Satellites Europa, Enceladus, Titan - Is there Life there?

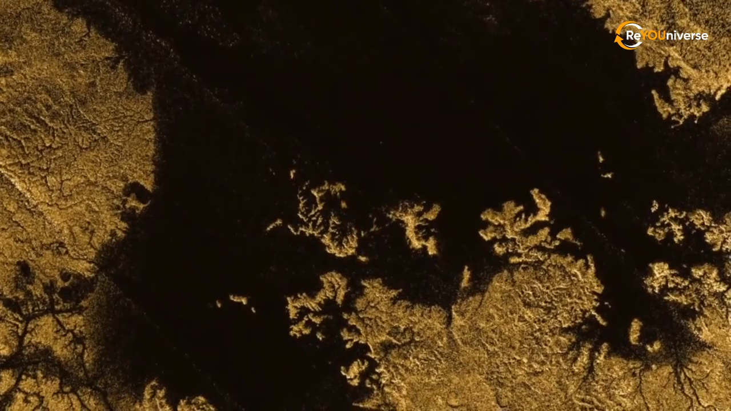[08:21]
If you compare these photos from an altitude of about 10 kilometers and photos of the terrestrial Namib Desert in South Africa,
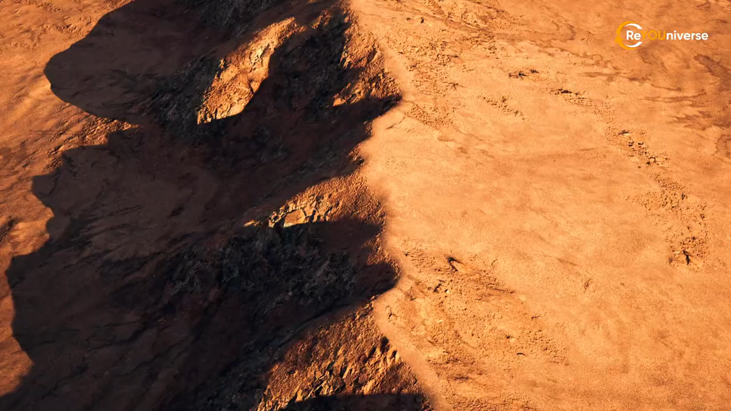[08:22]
you will see the same dunes.
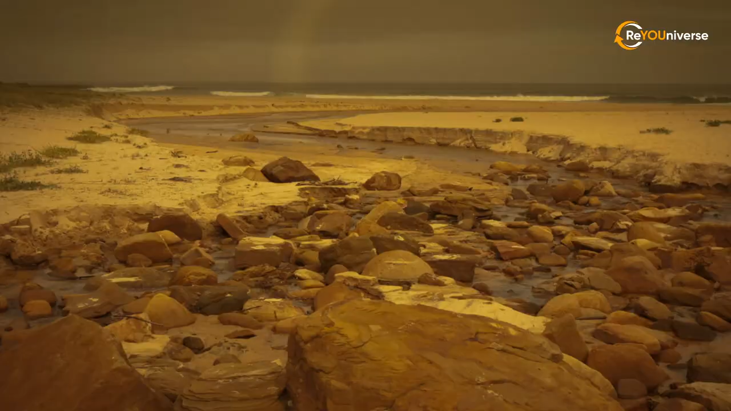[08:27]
But there was an even more interesting photograph that was transmitted by this probe,
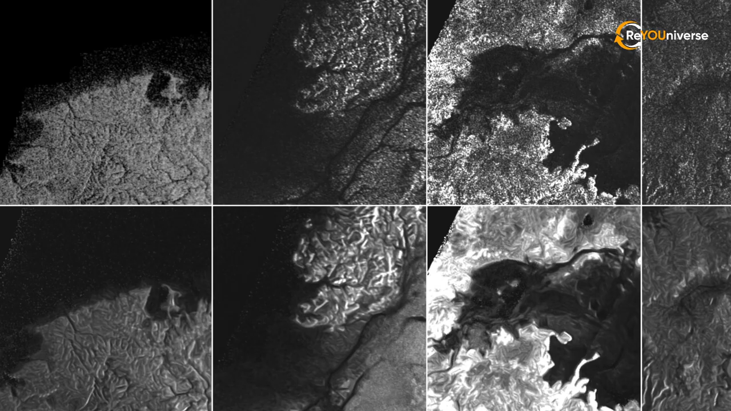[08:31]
where you can see a riverbed and clouds.